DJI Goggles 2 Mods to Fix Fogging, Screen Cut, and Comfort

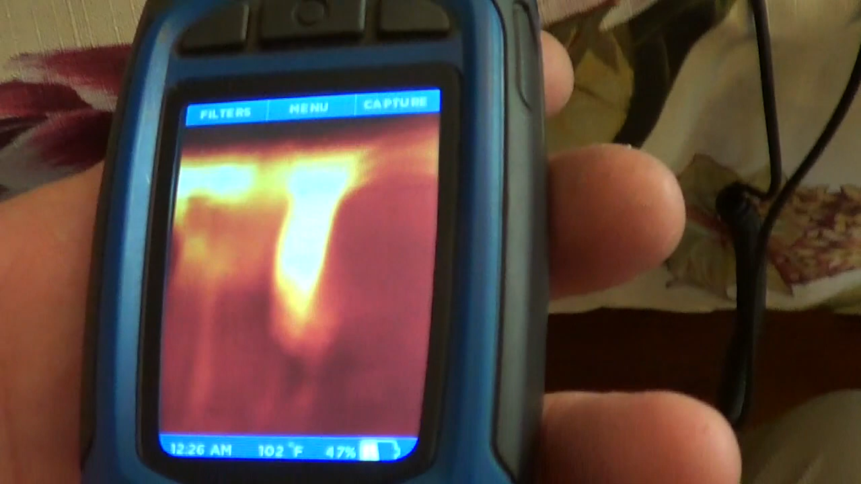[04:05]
and where the heat is on the goggles and so on the
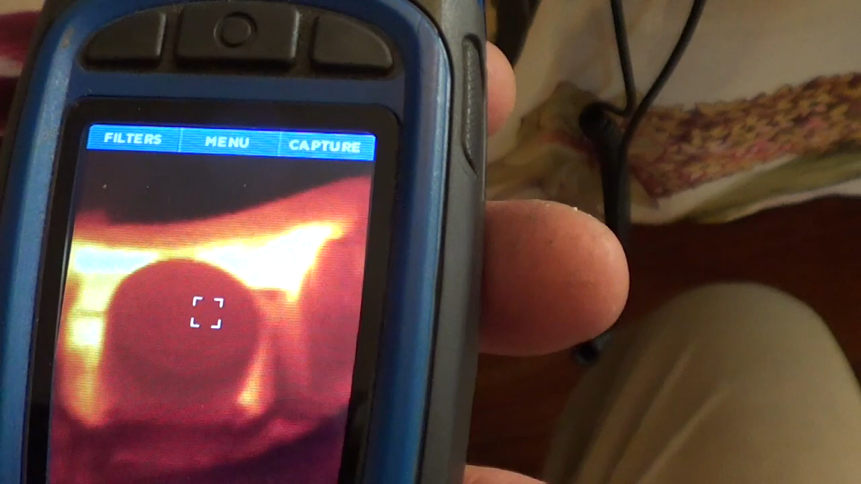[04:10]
OLEDs I don't really see any heat down there at the bottom don't
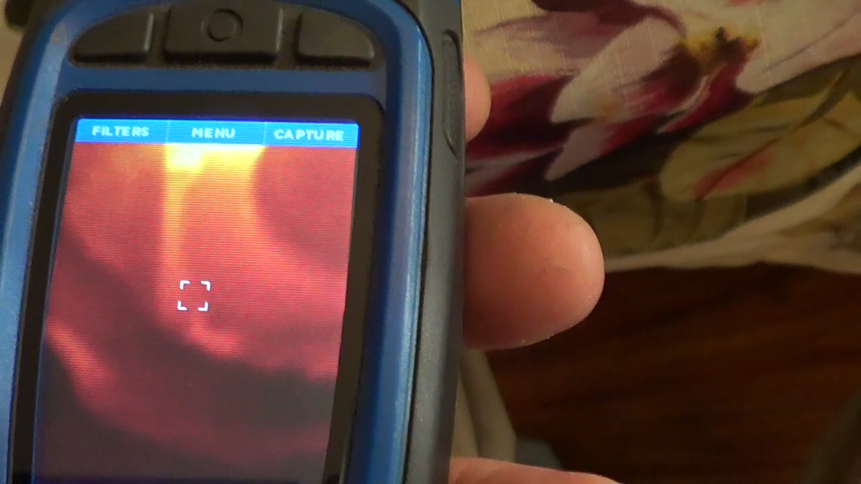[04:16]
really see any need for air at the bottom but there's quite a bit of need for air at the
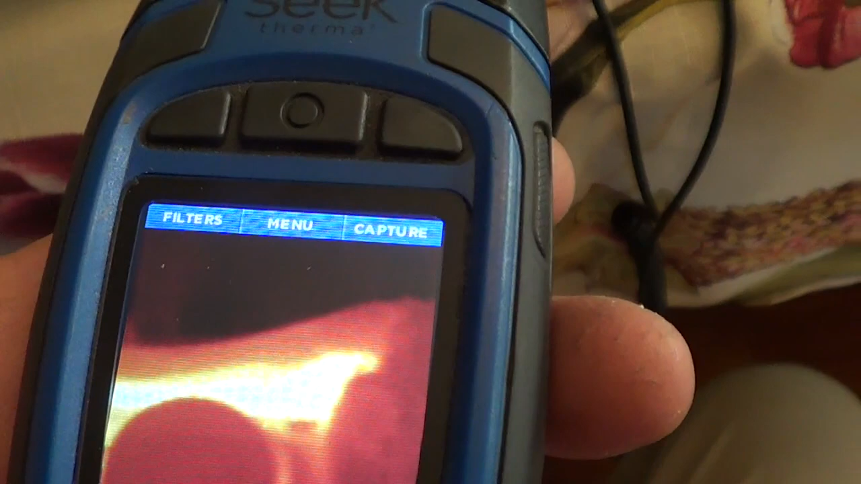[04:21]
top so putting those holes around the top gonna